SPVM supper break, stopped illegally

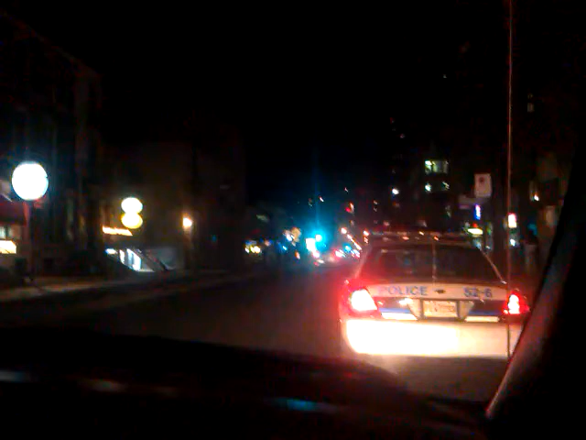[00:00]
You can't tell it's posted two arrows though yeah it's the driver who's still in the car the other guy is ordering his pizza yeah yeah he's not like I was doing that they would give me a ticket and say you can't wait for someone in your car here you'd have to park yeah
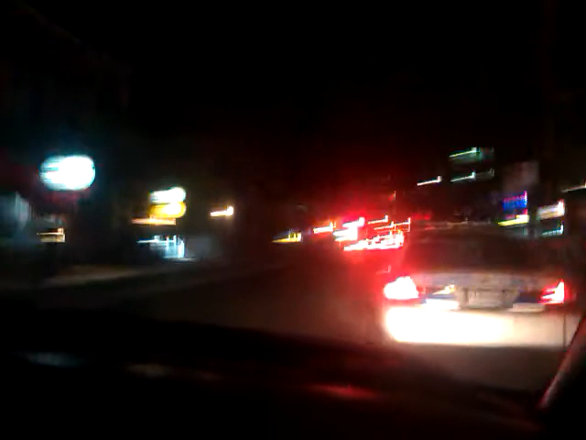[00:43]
there he comes with a pizza yeah he's the passenger yeah I know make sure you get that sign I won't leave right behind them so they don't think I'm actually